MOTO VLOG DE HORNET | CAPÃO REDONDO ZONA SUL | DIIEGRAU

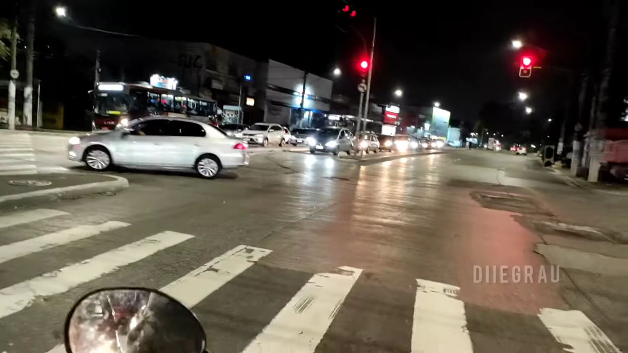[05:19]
Agora vai abrir aquele semáforo dali ou pra nós? Vai abrir aquele lá, falei? Mas é zica, tá prevendo o futuro, fiote.
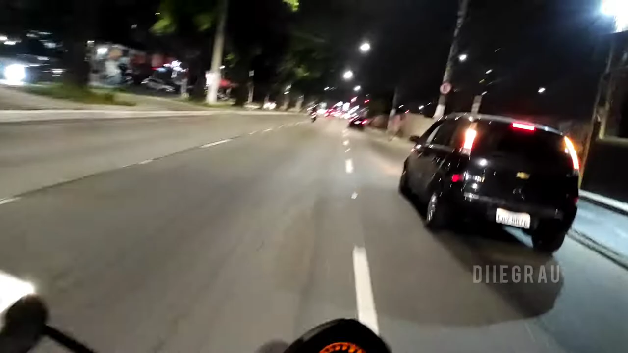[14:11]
Moleque é louco, João. Olha a pedra na placa, fiote. Eita, pai. Ué, é ABS essa moto, não, né? É ABS?
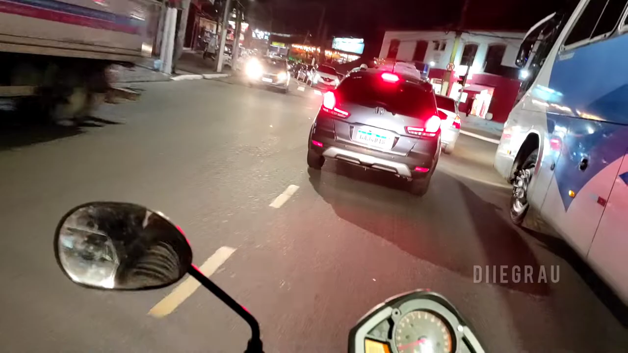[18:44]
Silêncio. Olha a viatura. Tá de boa, nego. Tá tranquilo, tá tranquilo. Tá do outro lado. Só que essa moto é minha, fiote? Não, nego. Essa aqui não é minha, não, fio. Fica tranquilo. Mas o dono tá com nós, tá ligado? Bom. Não é bom, é o de boa.